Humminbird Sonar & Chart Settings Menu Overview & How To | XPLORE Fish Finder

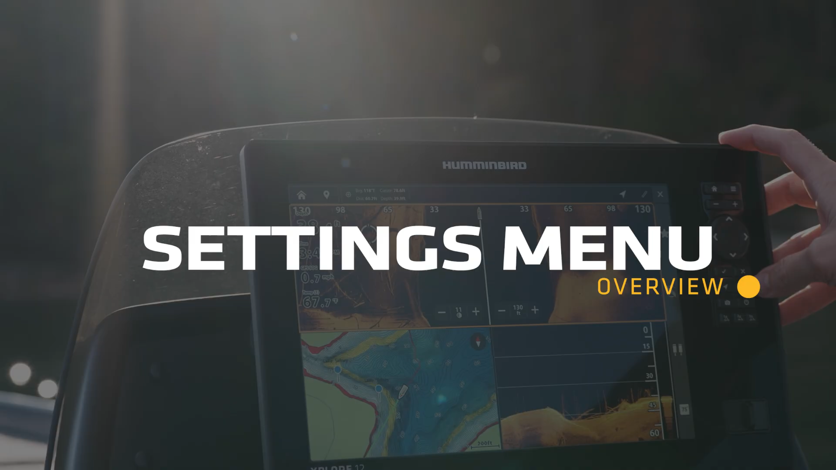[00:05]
In this video we're going to explain the settings menu on your Humminbird user interface so that you can quickly and
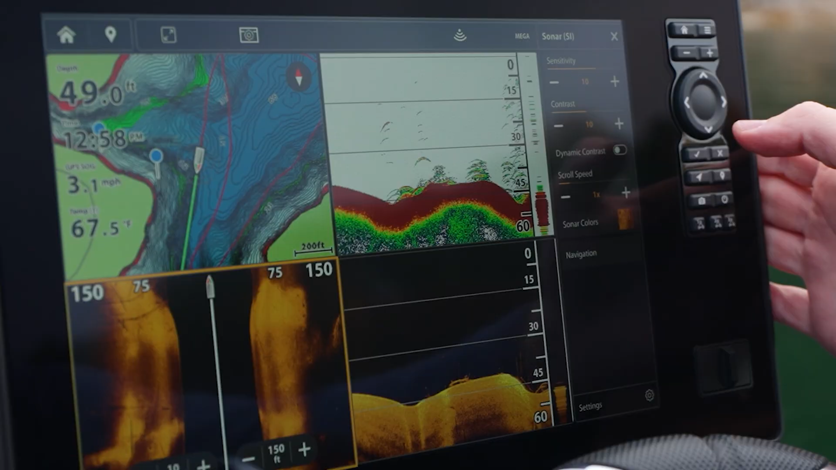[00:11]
On screen: depth 49.0 ft, water 67.5°F, speed 3.1 mph
easily adjust settings on whether it be mapping or sonar views.
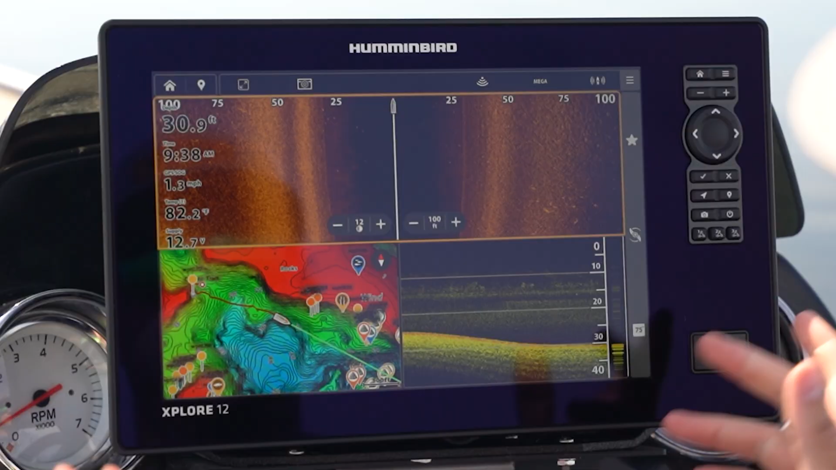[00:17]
On screen: water 82.2°F, speed 1.3 mph
So the beauty of this new Humminbird interface is that it's built on the Explore platform and it was designed specifically to be very easy to use.
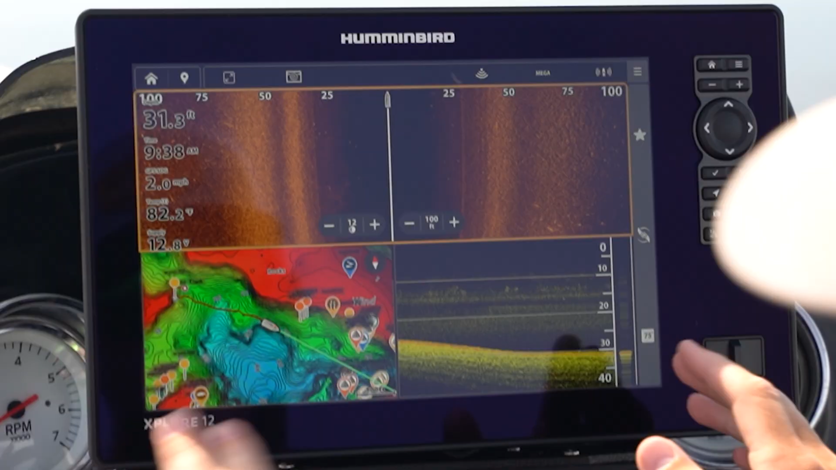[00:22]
So one example of that is the new settings menu.
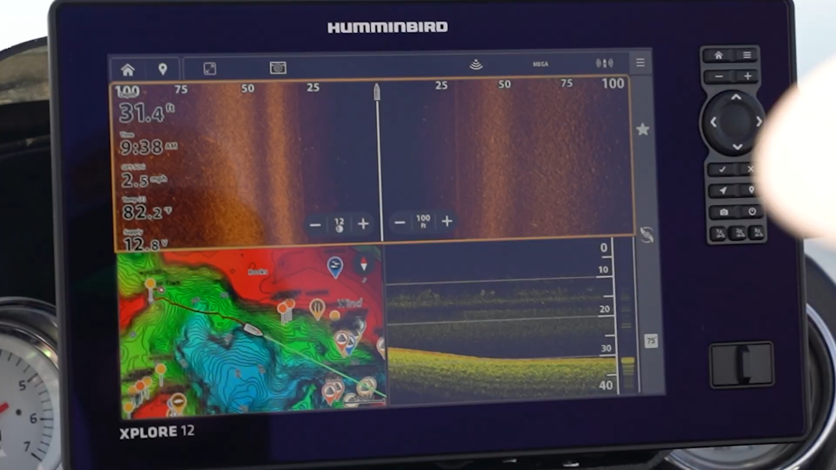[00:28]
On screen: depth 31.4 ft, water 82.2°F
So we have our side imaging selected here and we're going to open up the settings menu.
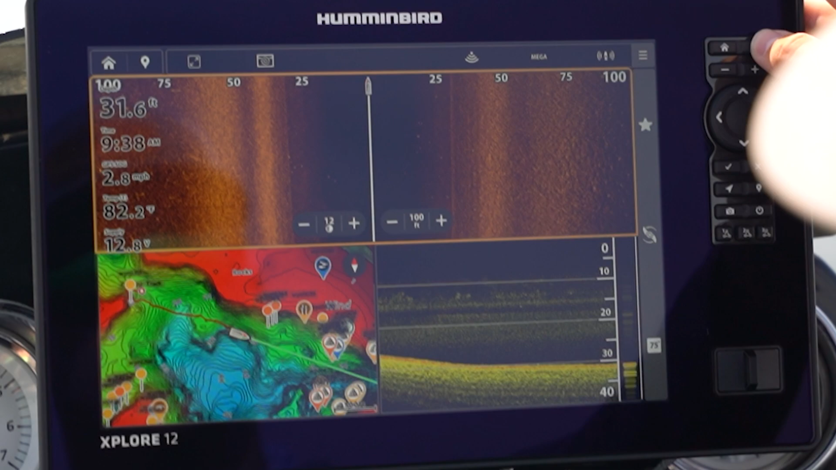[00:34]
On screen: depth 31.6 ft, speed 2.8 mph
You can either press the button on the keypad over here or the touchscreen and you're going to see that there's only a few options listed here.
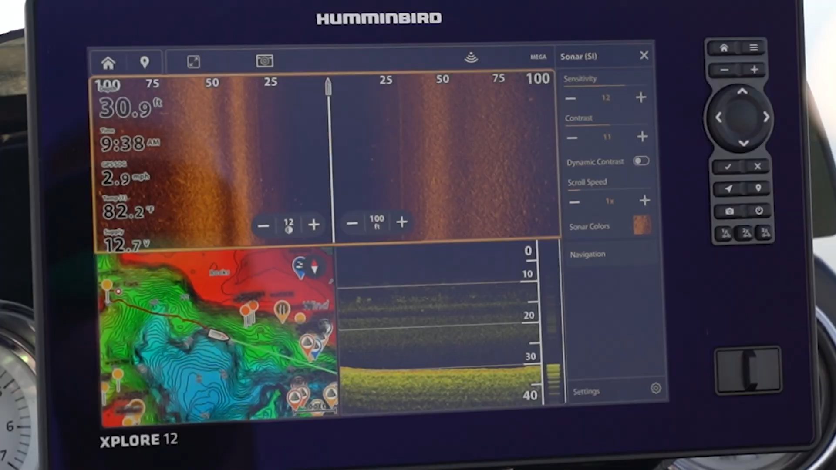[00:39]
On screen: depth 30.9 ft, water 82.2°F, speed 2.9 mph
They're the most commonly used and most important settings that you're going to use for this technology that you have selected.
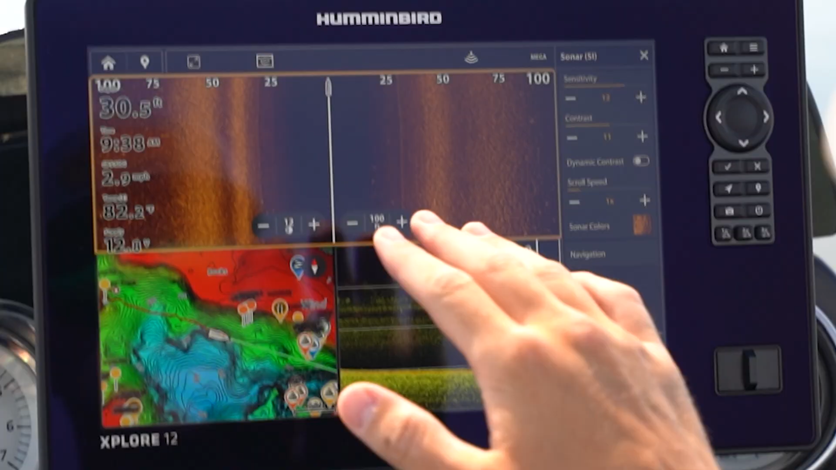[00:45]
So the beauty of that is you're not overrun with a bunch of options.
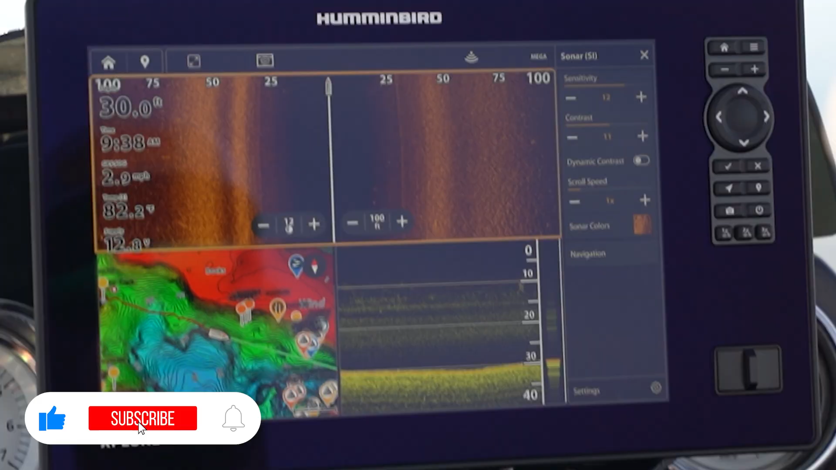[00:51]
Here are the main things you're going to use and then if you want you can get into advanced settings and get more options. So one nice thing is just how simple that is.
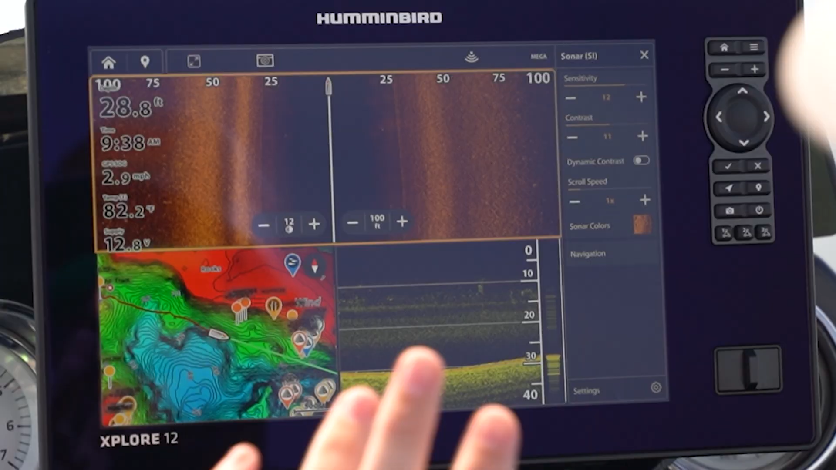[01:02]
On screen: depth 28.8 ft, speed 2.9 mph
Another video we did on in-pane touch targets you're going to want to check that out too because that allows you to adjust some of these same settings without even having to open the settings menu.
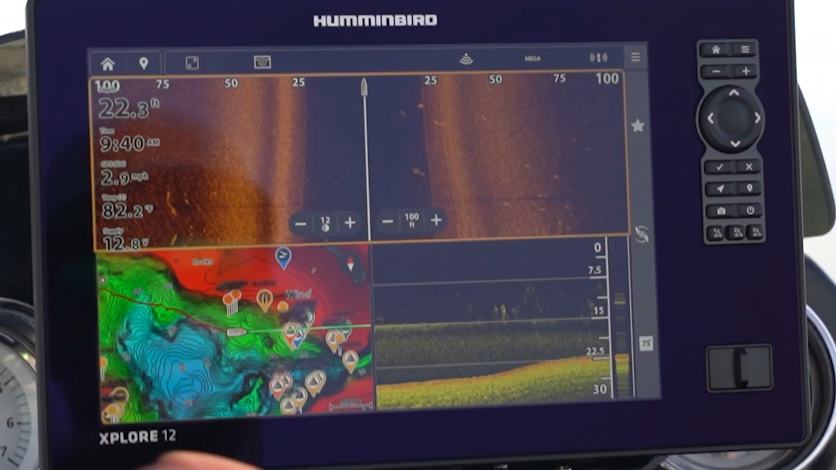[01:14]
On screen: water 82.2°F, speed 2.9 mph
So just to show you a couple examples based on the technology you have open. We have side imaging selected here. Open up our settings. We have the core functionality. Sensitivity, contrast, dynamic contrast, our scroll speed, and sonar colors. If we want to change our side imaging color palette we can do all that from right here. Let's go down to chart. We go down to our chart we have you know our current track. We have auto chart live where you can create a custom map.
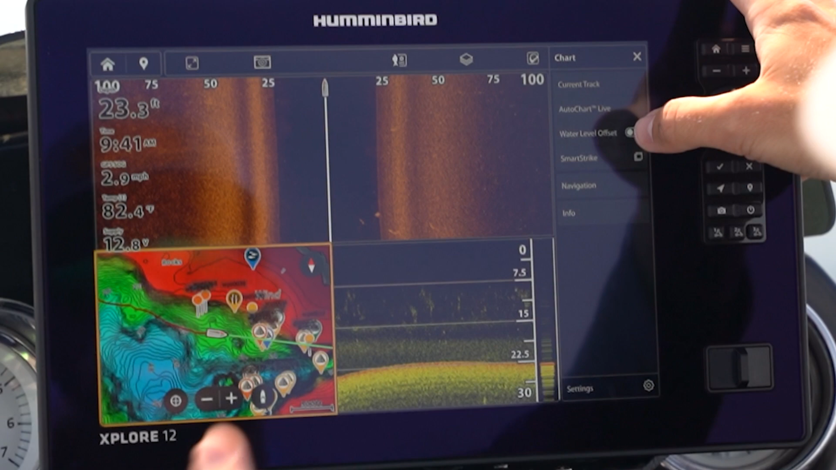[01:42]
On screen: depth 23.3 ft, water 82.4°F, speed 2.9 mph
Water level offset if you need to change the contours based on water levels changing, smart stripe functionality, and a variety of other settings. If you go into advanced settings you have things like your depth highlights which are very popular.
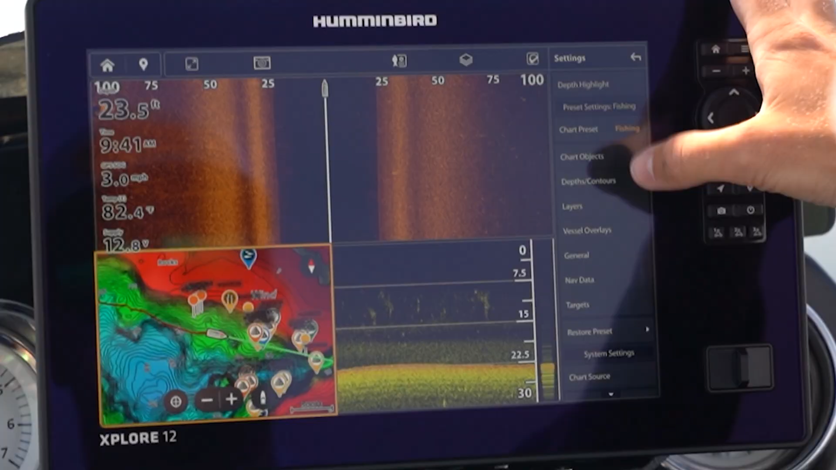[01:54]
On screen: depth 23.5 ft, water 82.4°F, speed 3.0 mph
Layers if you have a premium lake master card you can change shaded relief,
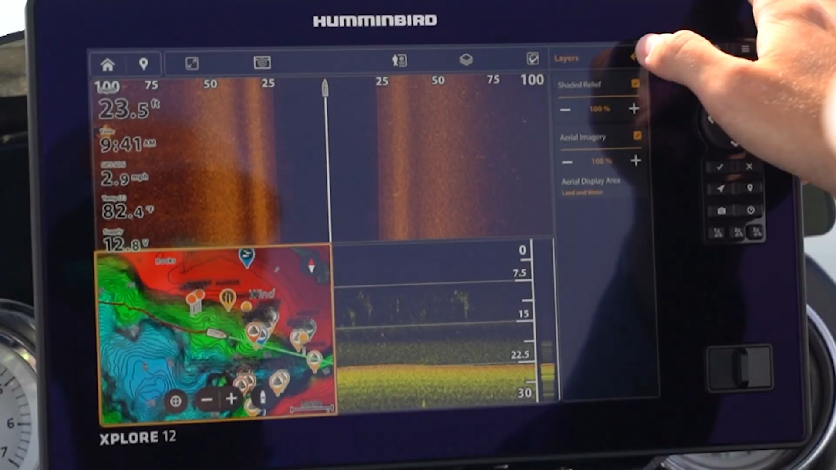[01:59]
On screen: depth 23.5 ft, water 82.4°F, speed 2.9 mph
aerial imagery, and a bunch of different options for that. If we go over to down imaging similar to side imaging. Sensitivity, contrast, dynamic contrast, scroll speed, and your color palettes all right here.
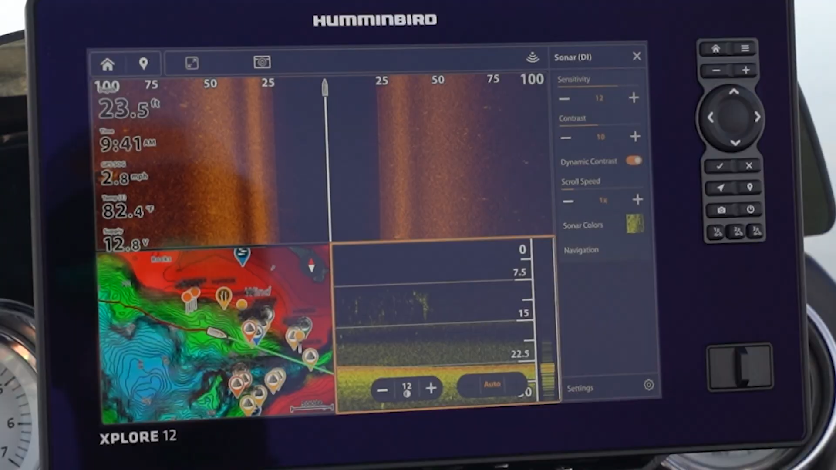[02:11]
On screen: depth 23.5 ft, water 82.4°F, speed 2.8 mph
So I mentioned the in-pane touch targets as another video for you to check out but another thing would be we have a video on the top menu bar.
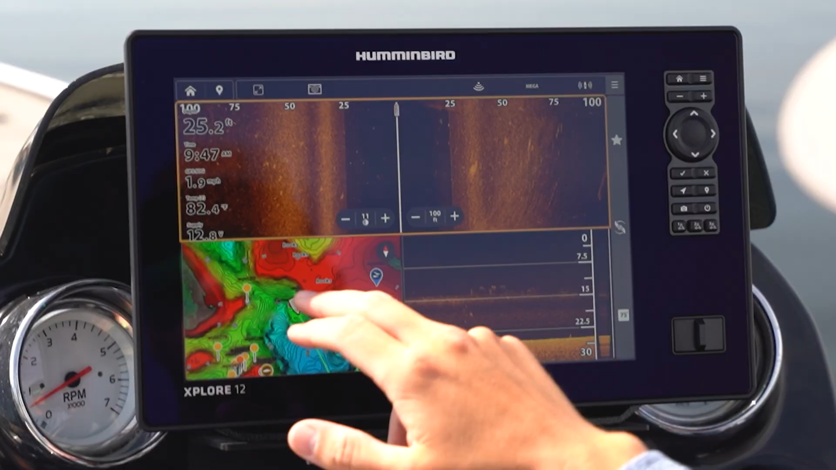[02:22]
On screen: depth 25.2 ft, water 82.4°F
So like I showed you in your settings here if you go to advanced settings you're going to get your depth highlights. This top menu bar is going to give you options to get to some of those settings much quicker with a single press like depth highlights for example.
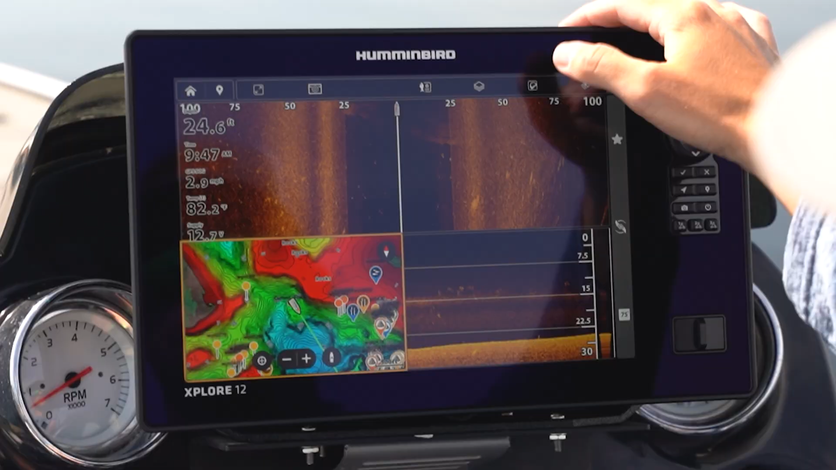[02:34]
On screen: water 82.2°F
I can turn those on and access them.